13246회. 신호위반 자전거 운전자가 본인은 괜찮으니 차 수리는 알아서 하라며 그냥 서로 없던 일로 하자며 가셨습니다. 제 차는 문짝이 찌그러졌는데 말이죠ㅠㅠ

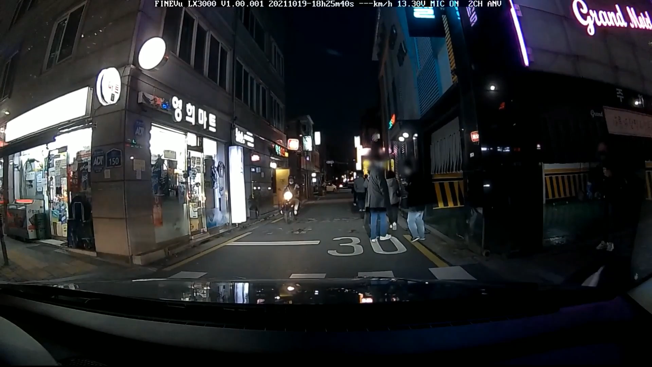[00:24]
자전거, 자전거. 자전거 어디서 나왔나요? 여기요. 횡단보도는 보행자 신호예요. 그렇겠죠?
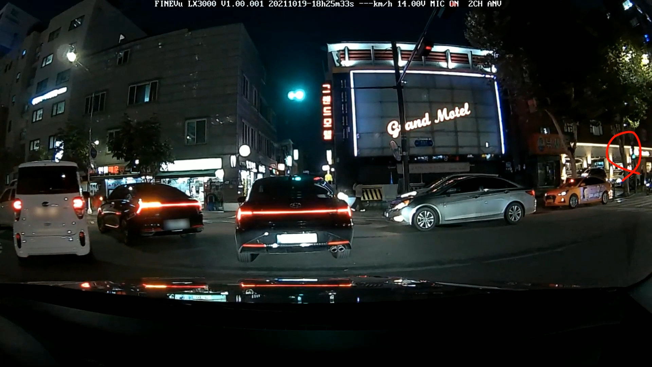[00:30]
직좌니까요. 보행자 신호 가는데 그런데 저기서 자전거 한 대가 올 겁니다. 아, 자전거 오네. 자전거가 횡단보도 보행자 신호 무시하고 여기로 달려와요. 서 있는 차가 오른쪽으로 달려옵니다. 오른쪽으로 와서 그래서... 저 자전거가 와서... 이때 안 보이겠죠? 안 보인대... 아이고... 블박차에게 잘못 있습니까? 투표해 보겠습니다. 자전거 100% 잘못이다.